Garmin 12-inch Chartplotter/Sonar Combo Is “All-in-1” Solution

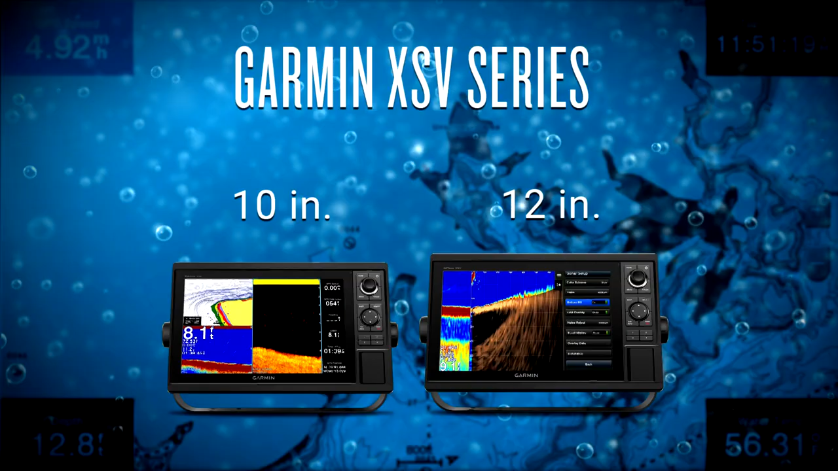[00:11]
The units I'm going to introduce you to today are new from Garmin. They're in 10 and a 12 inch screen, fully colored units that are easy to use right out of the box.
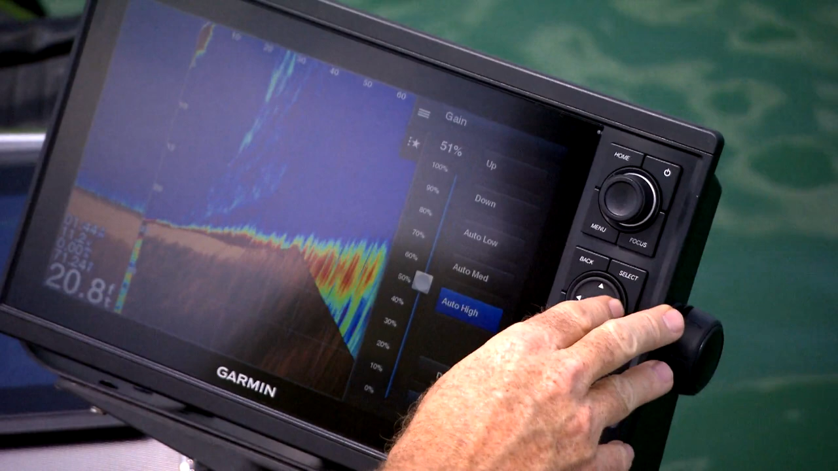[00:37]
And then I can go in and adjust based on every location I'm at and tweak, save my gain a little bit by going in and highlighting it,
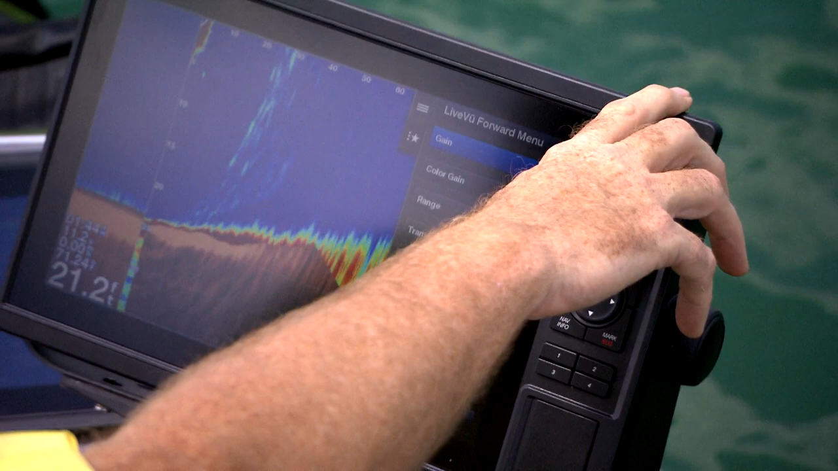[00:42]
moving that control knob, saving it, moving on to the next thing. Once you dive into these units a little deeper and you start looking at the sonar capabilities that Garmin has in these,
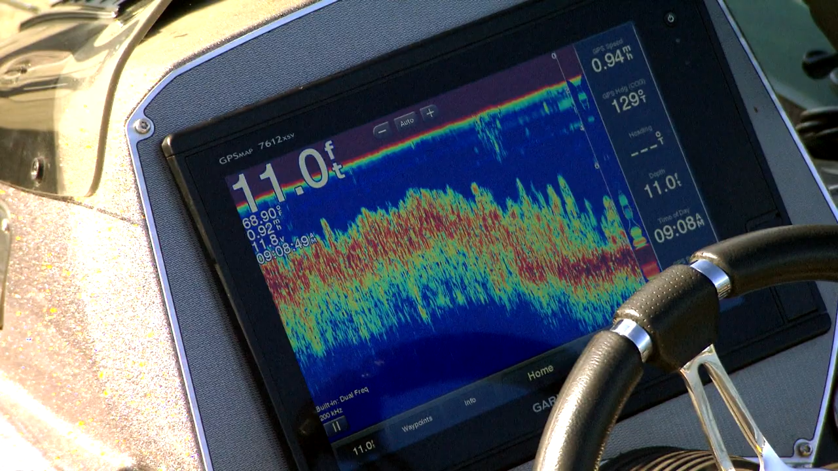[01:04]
On screen: depth 11.0 ft
Garmin's chirp systems that are built into these units basically in my opinion give you the clearest sonar that you're looking at out there and that ability to be able to easily identify where you're fishing and what you're looking at at a moment's notice. Then you move it onto the mapping that's built into these units.